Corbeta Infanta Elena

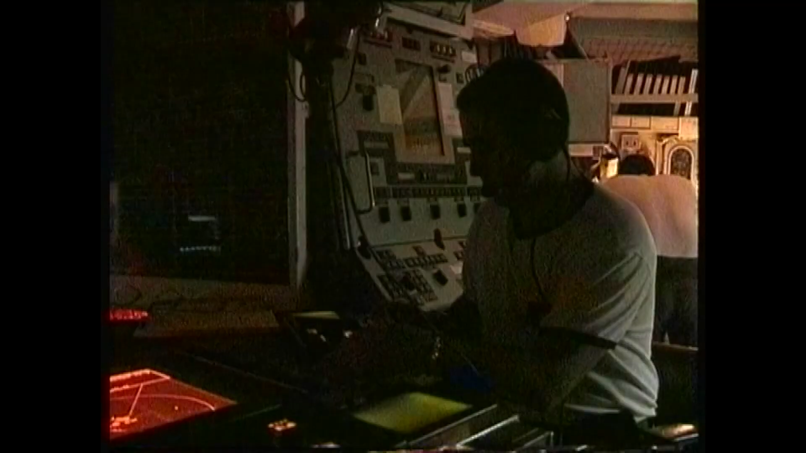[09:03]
Otro de los centros neurálgicos de la Infanta Elena es el CIC Centro de Información y Combate donde se encuentran los radares el sonar y
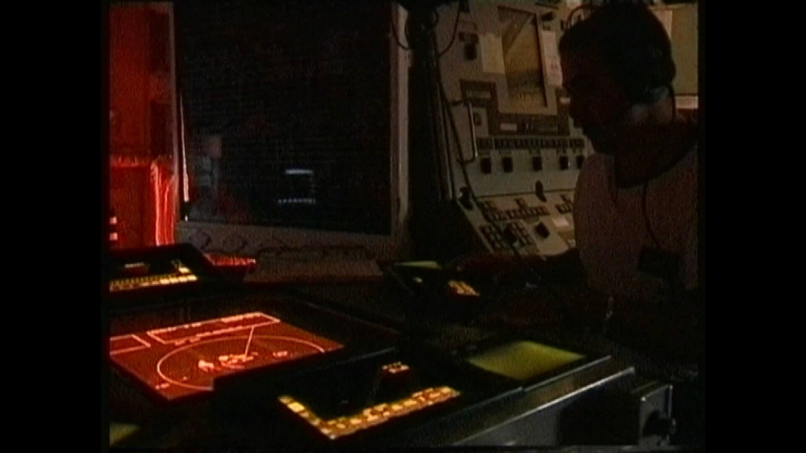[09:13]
desde donde se controla el lanzamiento de las armas de que dispone. Soy el teniente de Vía Ubiña el jefe del sistema de combate del buque y lo que hace el sistema de combate es el control de todas las armas y la gestión de toda la información
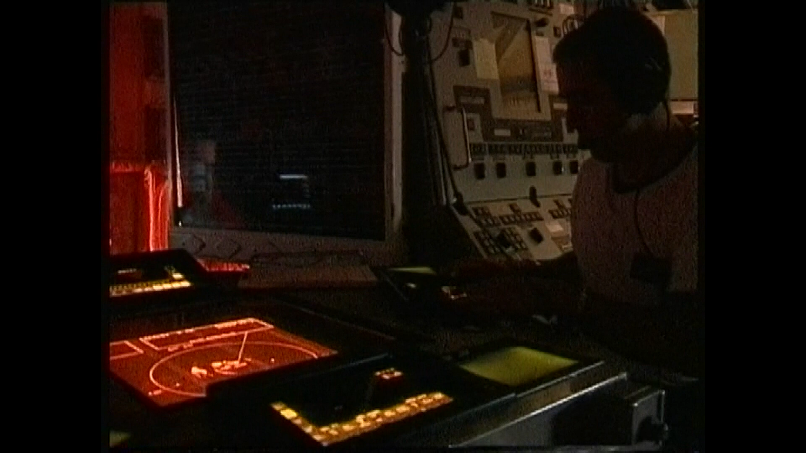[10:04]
En estas consolas se efectúa la asignación de armas para guerra anti-aérea de superficie y submarina.
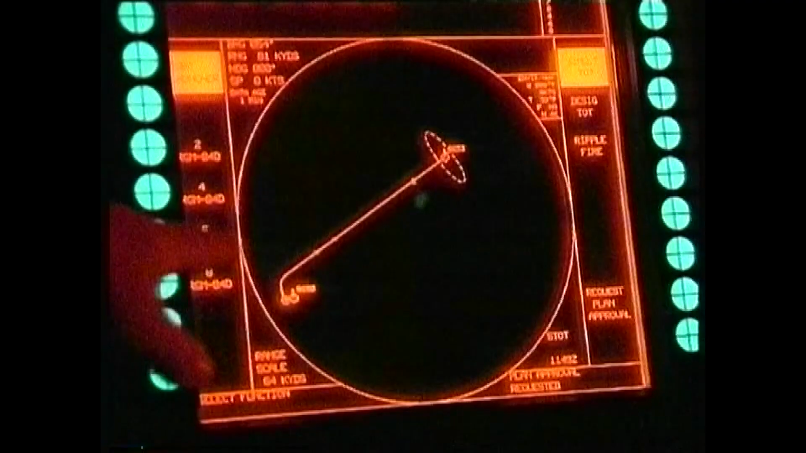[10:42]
En estas imágenes pueden ustedes ver un simulacro de lanzamiento de misil. La línea naranja es la trayectoria.
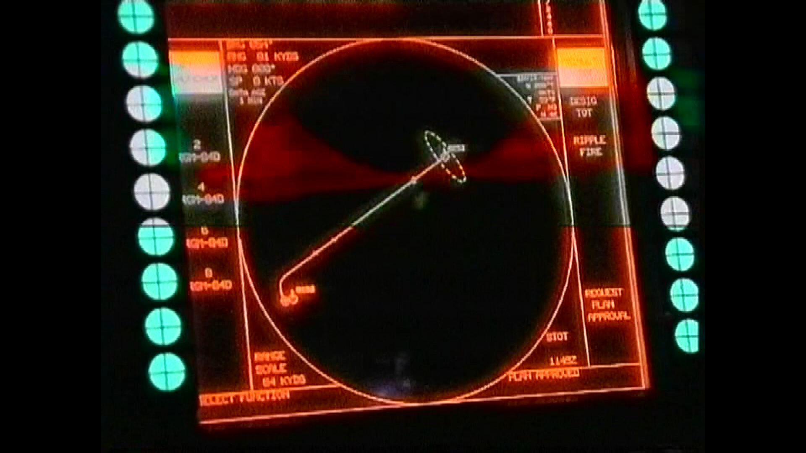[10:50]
En el margen izquierdo aparecen unos números que simulan el misil.
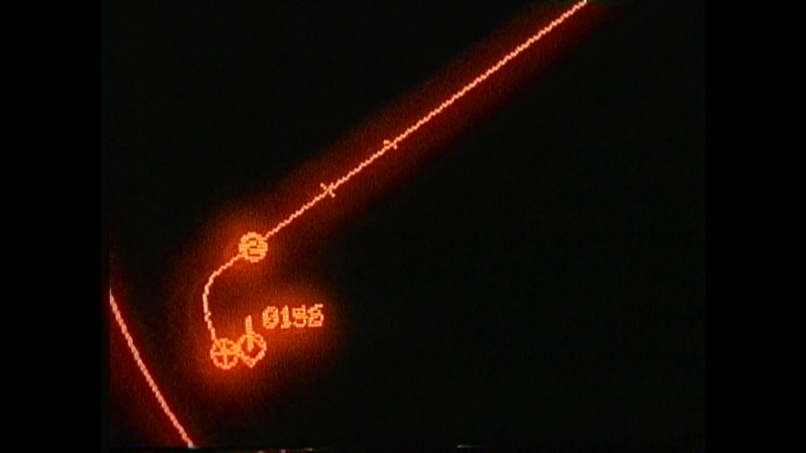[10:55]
El sistema de misiles Harpoon es un sistema de misiles antibuque con un alcance
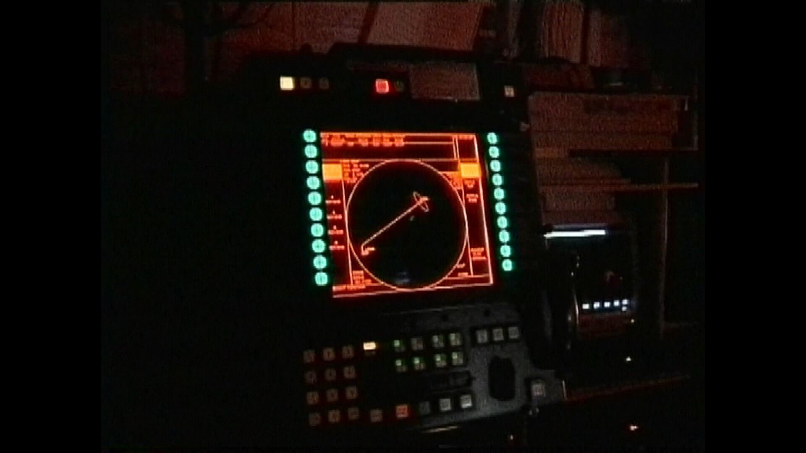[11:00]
máximo de 75 millas, es decir, unos 130 kilómetros.
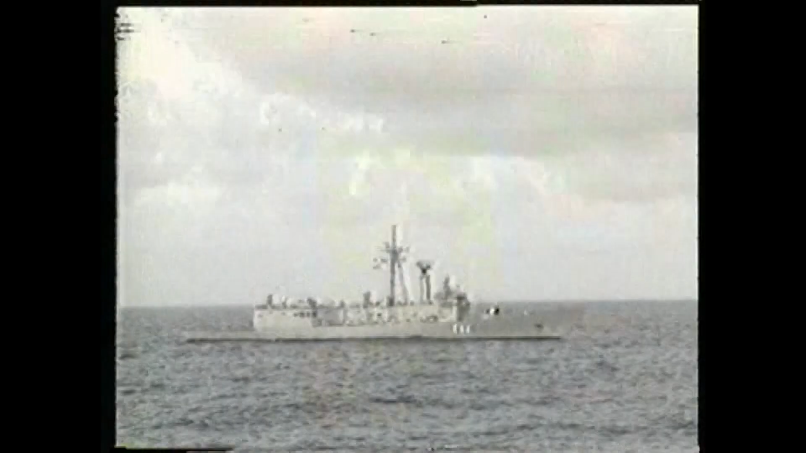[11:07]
Es un misil activo que una vez que se lanza
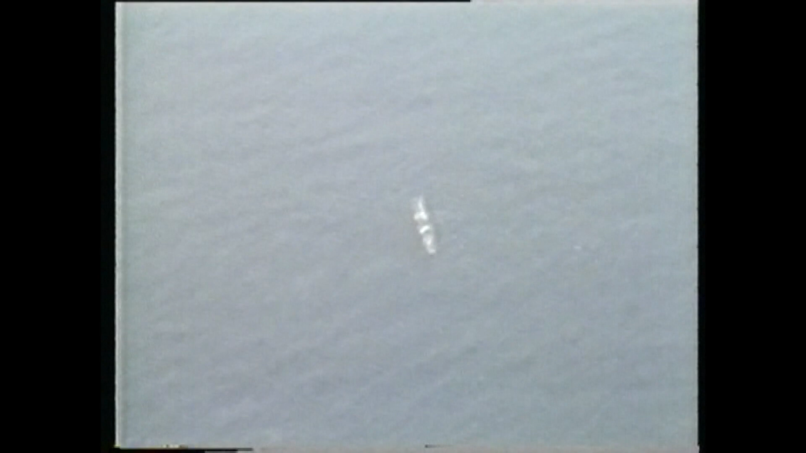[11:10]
es capaz de buscar el blanco por sí mismo e impactar contra él.
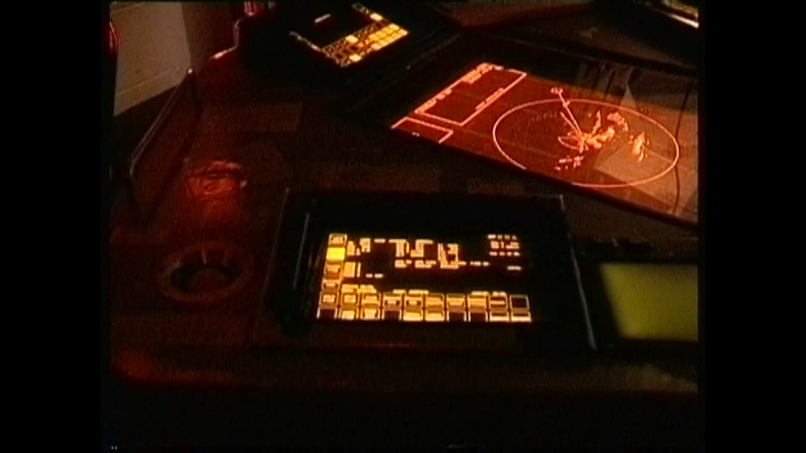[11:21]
También posee dispositivo de guerra electrónica que por motivos de seguridad está prohibida su grabación.
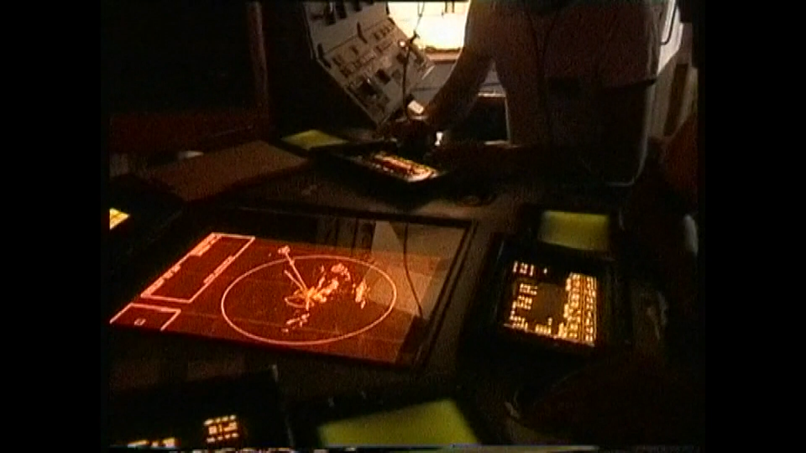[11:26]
El cabo encargado del sonar nos explica su funcionamiento.
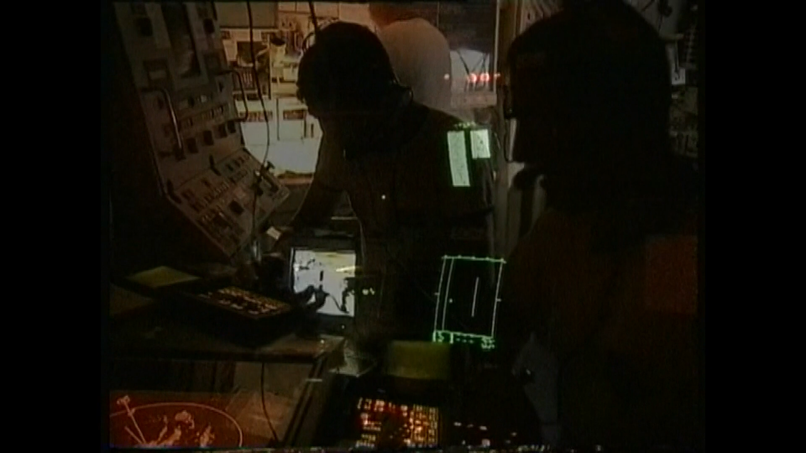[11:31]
Bueno, yo soy el marinero García López, soy marinero sonarista de la corbeta Infanta Elena y os voy a decir más o menos lo que es el sonar con el que detectamos los submarinos.
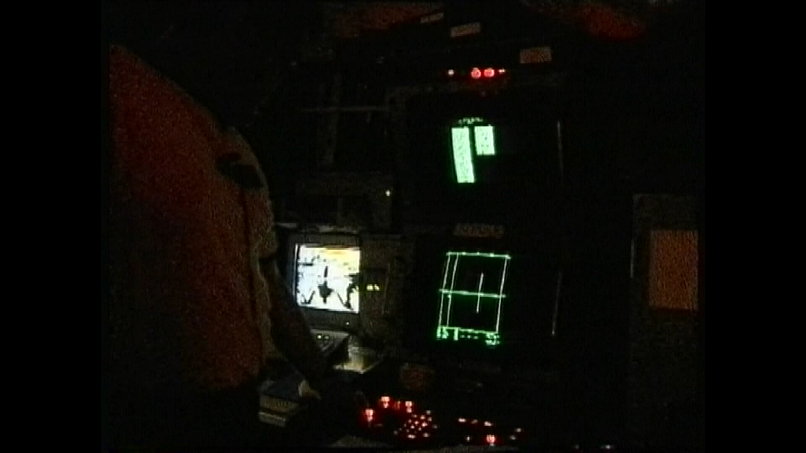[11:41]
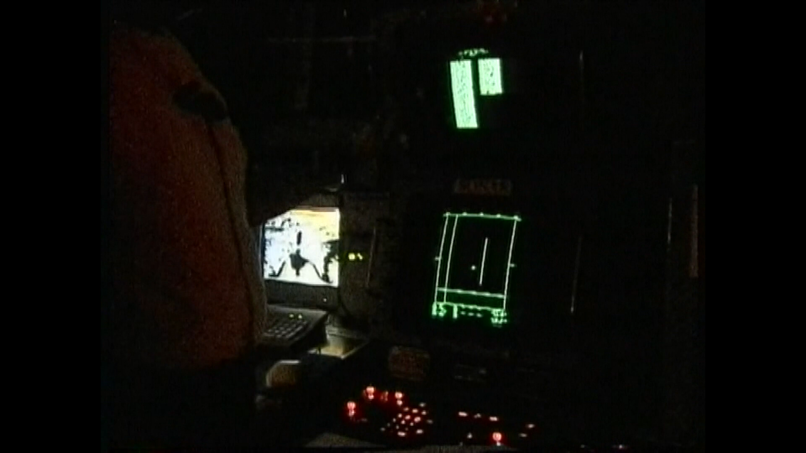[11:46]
Se compone de dos pantallas en las que tenemos diferentes presentaciones de los ecos o ruidos que
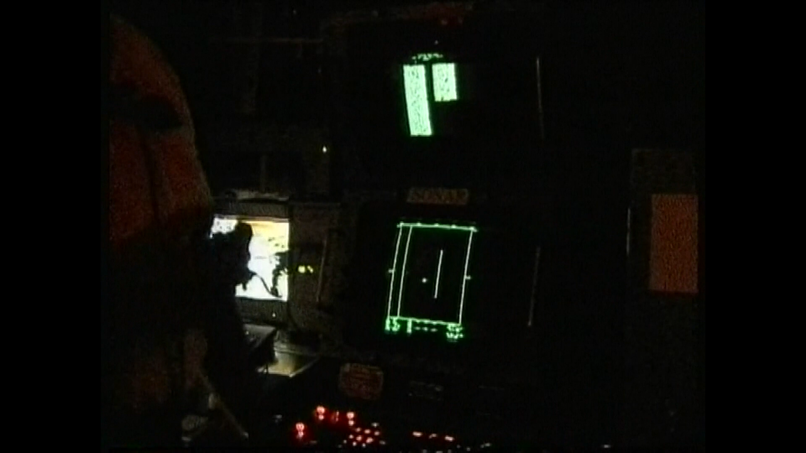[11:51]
nos devuelve el fondo o cualquier objeto que tengamos debajo del agua. Principalmente he de deciros que el aparato está destinado para la lucha a estudios submarinos exclusivamente,